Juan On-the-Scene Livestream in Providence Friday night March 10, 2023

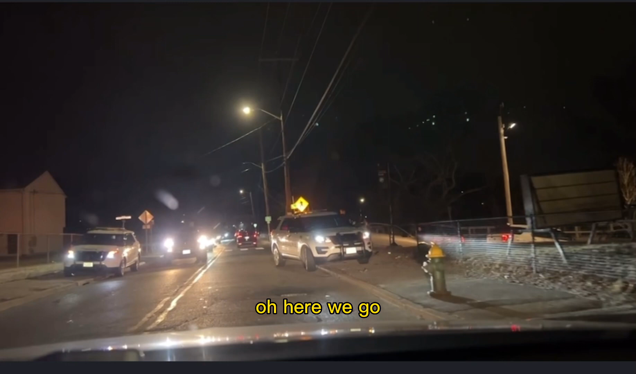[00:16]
Police. All right. God, I feel like...
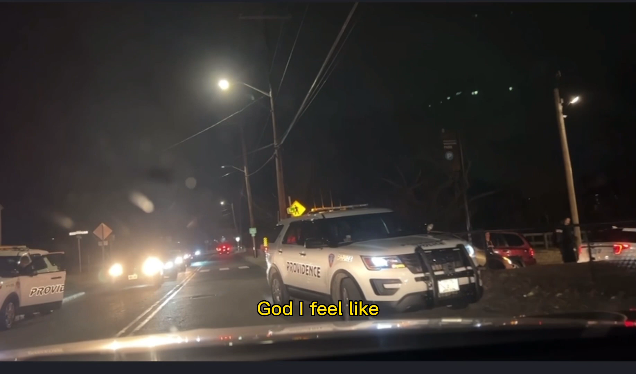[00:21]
Oh, there's another police officer. Yes, we have arrived. All right, we got some people in the parking lot.